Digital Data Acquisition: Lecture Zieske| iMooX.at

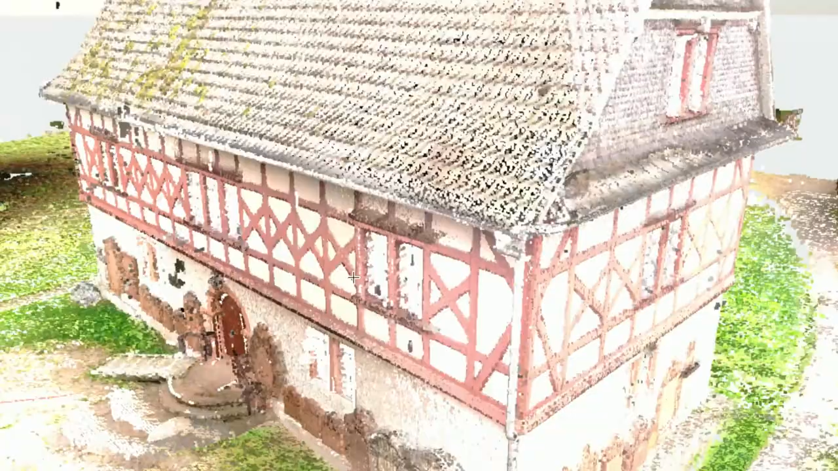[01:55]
punkte seine koordinaten und seine oberflächen farbe
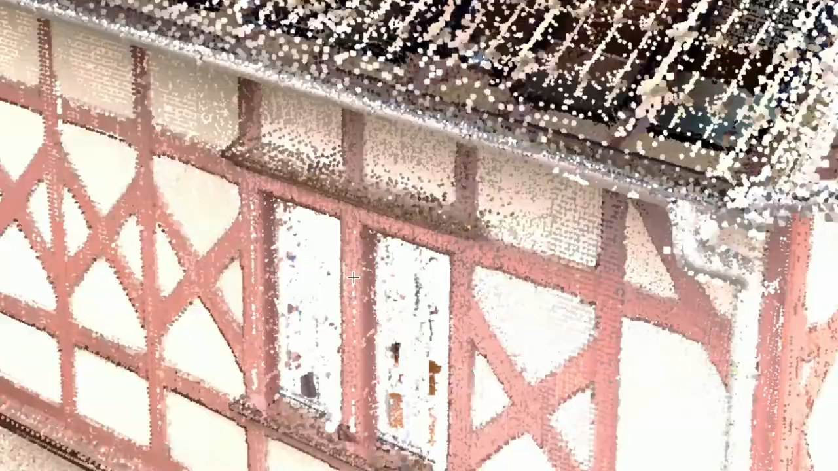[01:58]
zuordnet es entsteht ein maßstäbliches dreidimensionales
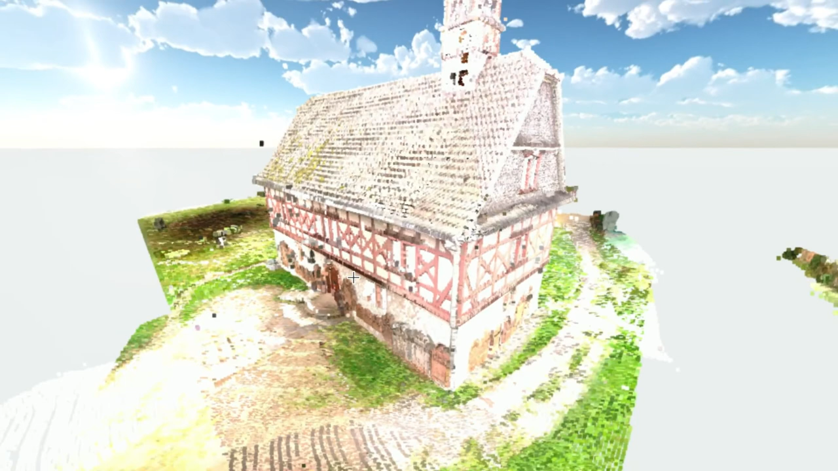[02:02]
abbild der wirklichkeit aus zig millionen punkten
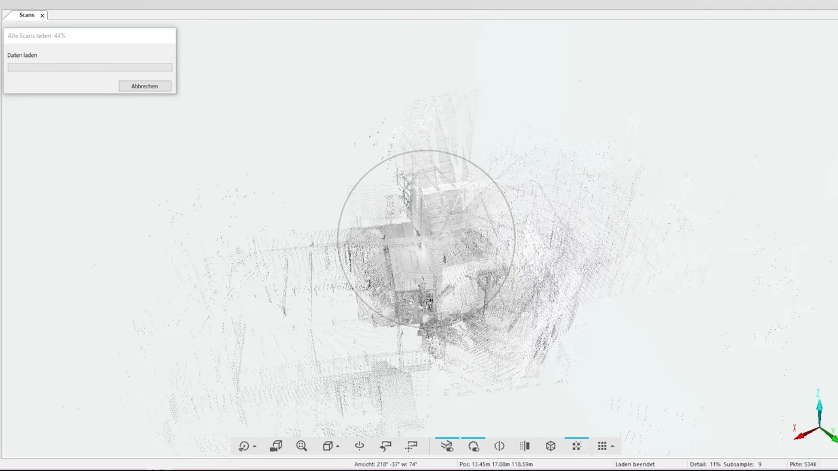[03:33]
alle diese einzel scans in den computer geladen und eingefärbt bei einer gut stationierung
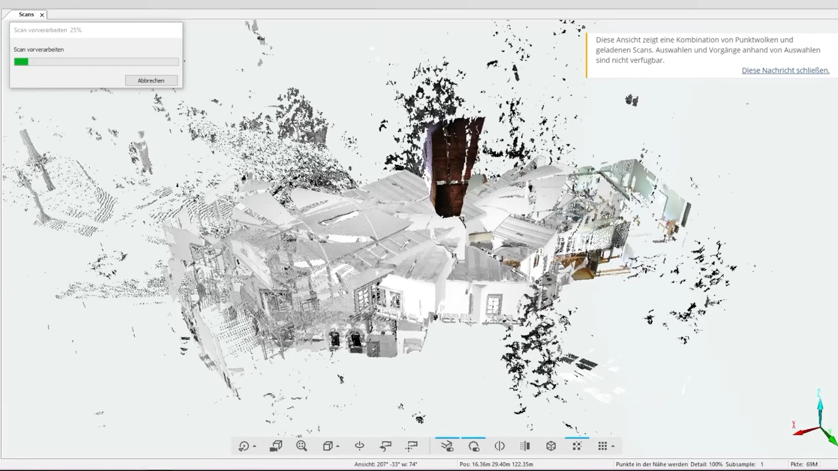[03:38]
der scanner standorte schafft es diese software anschließen diese unterschiedlichen standorte
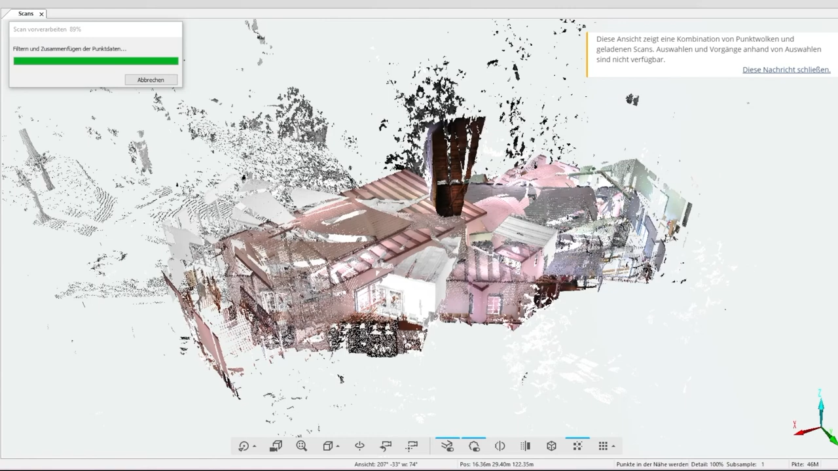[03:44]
nur anhand der umgebenden raumgeometrie zu sortieren und passgenau ineinander zu setzen
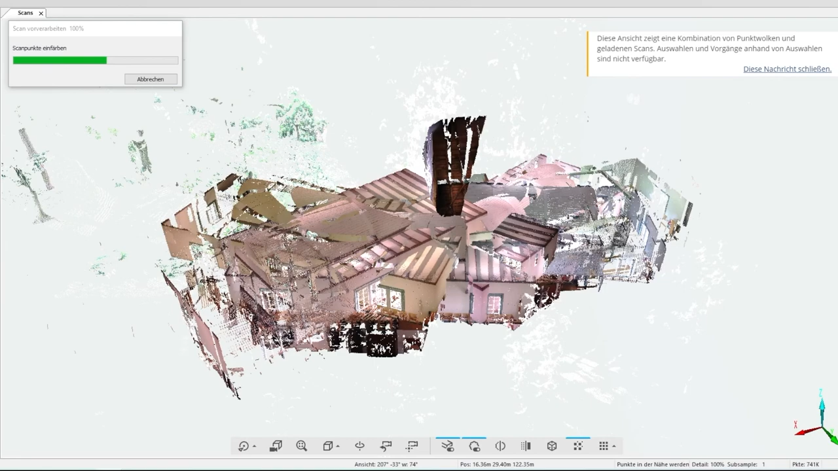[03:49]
die messpunkte haben dann eine genauigkeit von bis zu zwei millimeter also
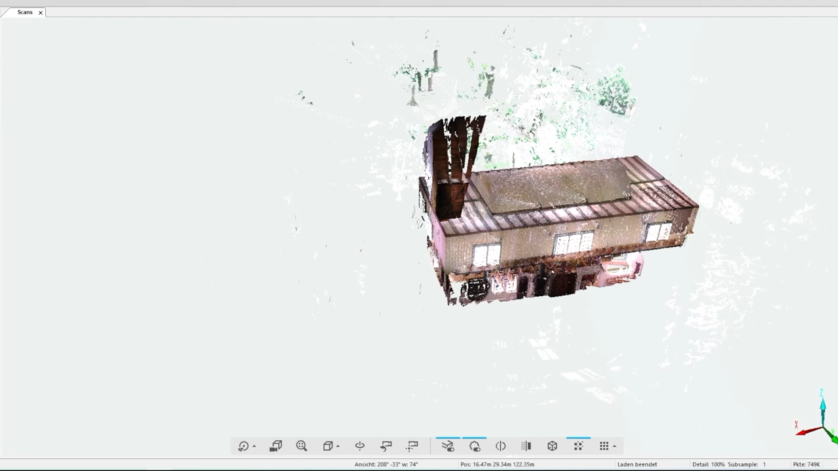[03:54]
deutlich mehr als die toleranzen am bau heute üblich sind
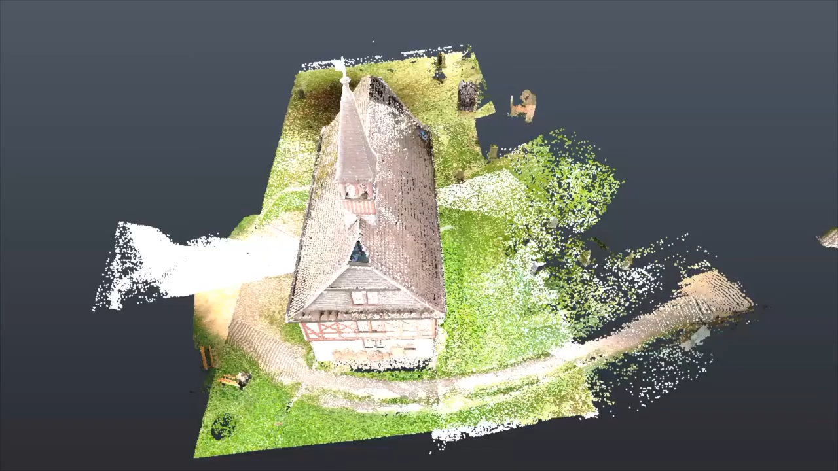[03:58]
anschließend kann
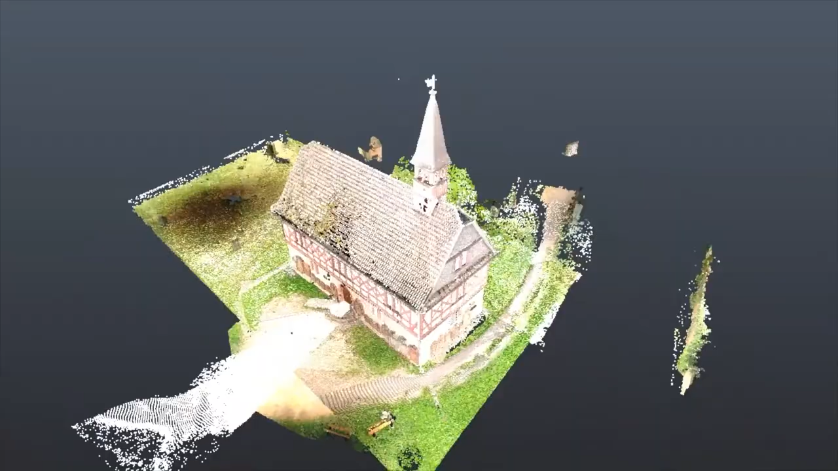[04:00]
man die punktwolke am computer anschauen und untersuchen man kann durchfliegen oder auch
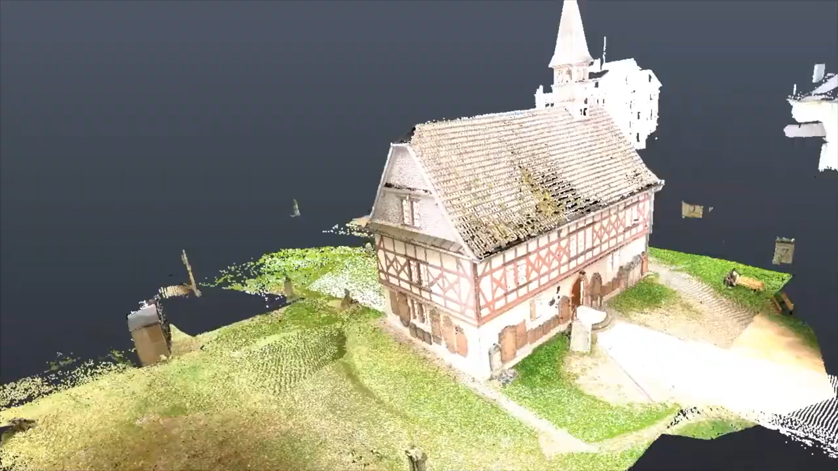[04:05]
mit einer vr-brille direkt darin herumlaufen man fühlt sich nur immer etwas an die
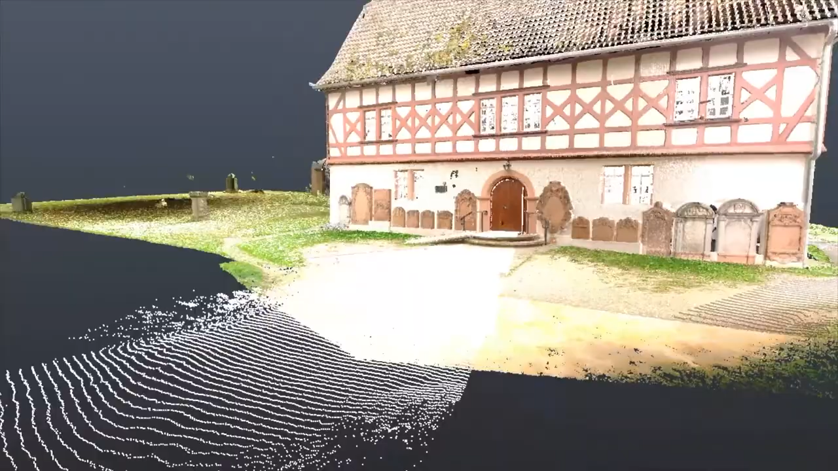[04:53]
nur eben im büro und vor dem computer nun zur fotogrammetrie gestartet ist die fotogrammetrie als
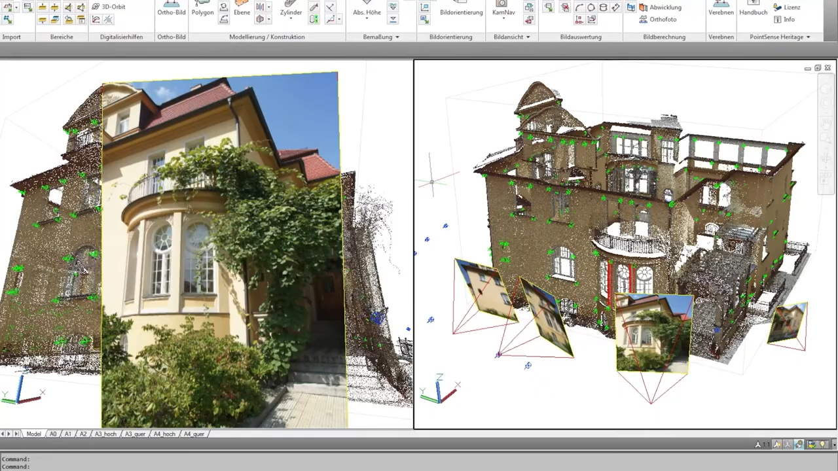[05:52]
sind nun die kamerastandpunkte bekannt lassen sich nun die vielen anderen punkte räumlich verorten auch
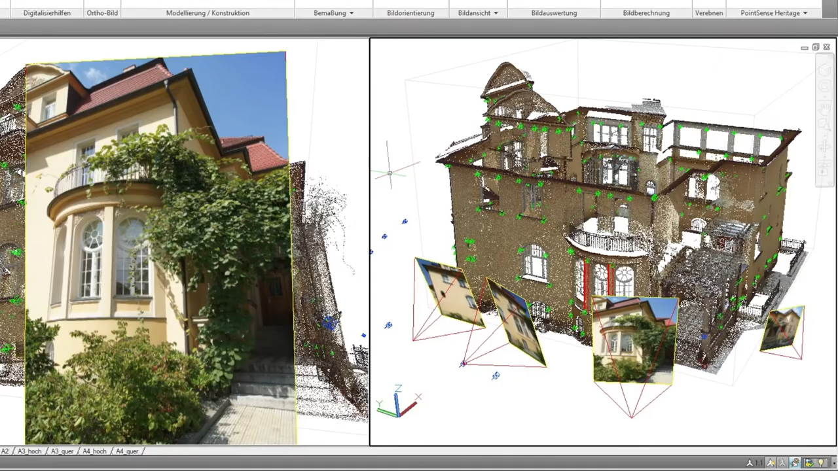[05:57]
hier entsteht eine dichte punktwolke diese punktwolke ist geometrisch richtig aber
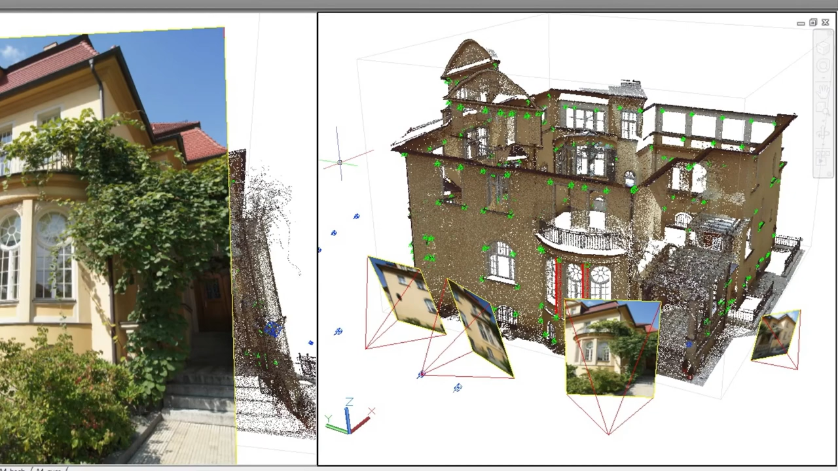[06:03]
erst einmal unmaßstäblich außer man arbeitet mit für dieses verfahren kalibrierten
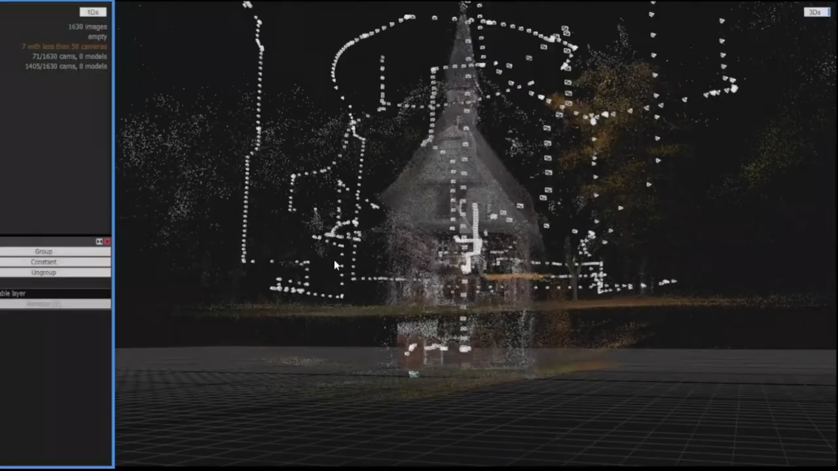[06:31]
dem import der drohnen videos ermittelt die software
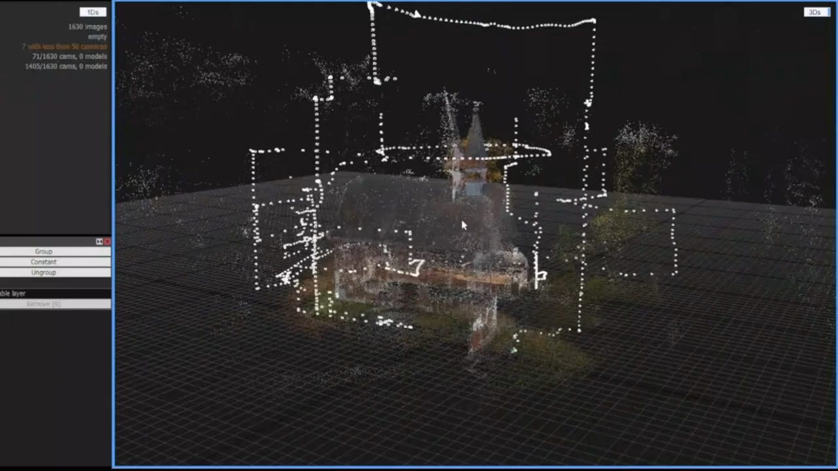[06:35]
selbstständig entlang der fluglinien geeignete einzelbilder und versucht diesen fotos die
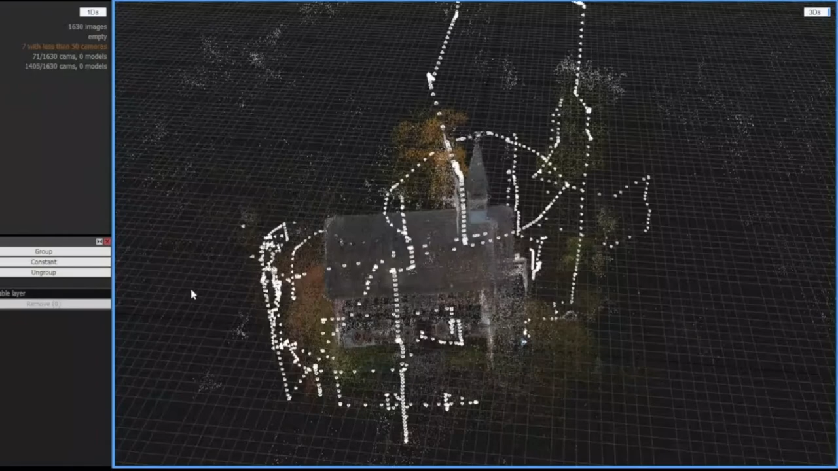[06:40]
kamerastandorte zuzuweisen was man manuell mit kontrollpunkt noch nachjustieren kann
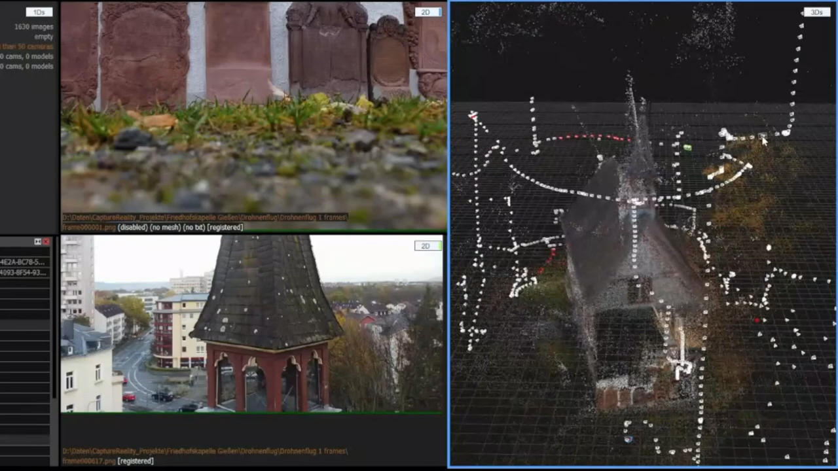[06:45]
die daraus errechnete punktwolke lässt sich in einem weißen mesh ausgeben oder
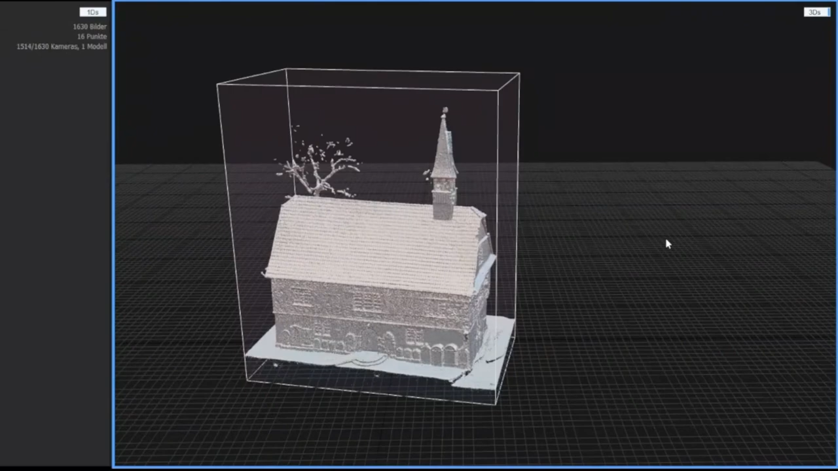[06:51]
kann durch die farbigkeit der fotos auch noch mit der realistischen textur belegt werden eine
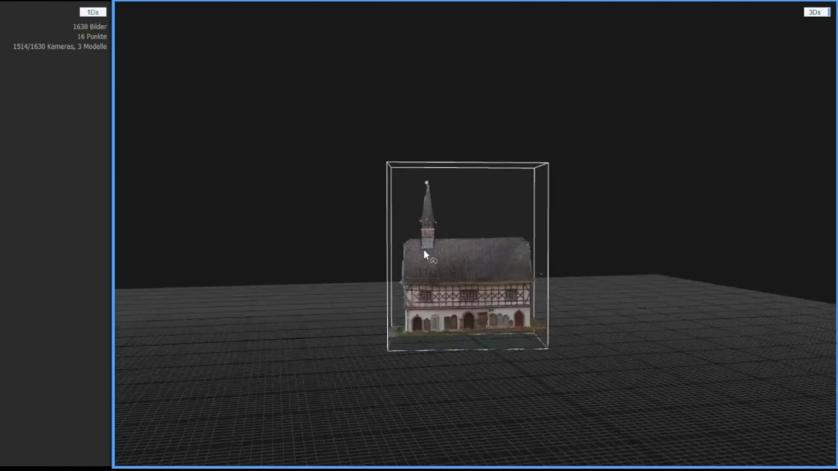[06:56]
punktwolke ist immer nur ein abbild es ist lediglich eine vielzahl von
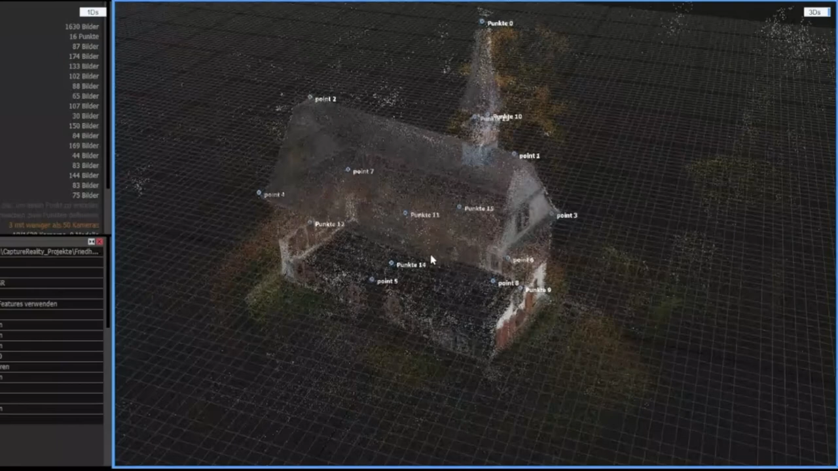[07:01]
zig millionen dummen farbigen punkten dumm deshalb weil erst einmal jeder
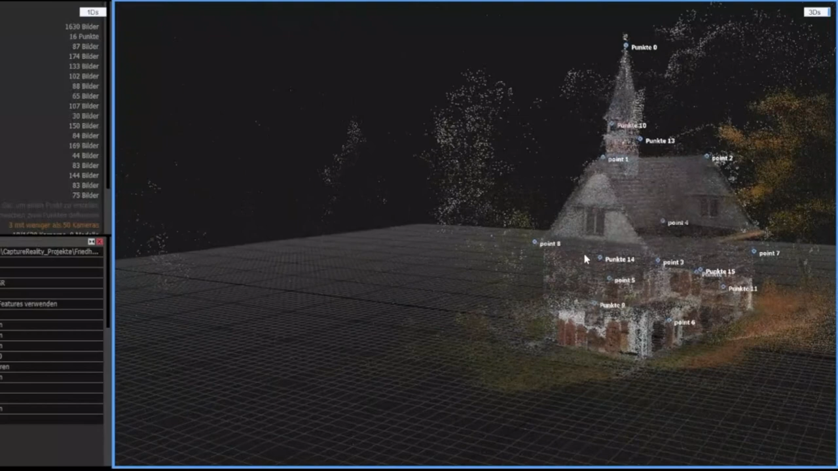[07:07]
punkt in keiner beziehung zu seinem nachbar punkt steht es fehlt eine semantik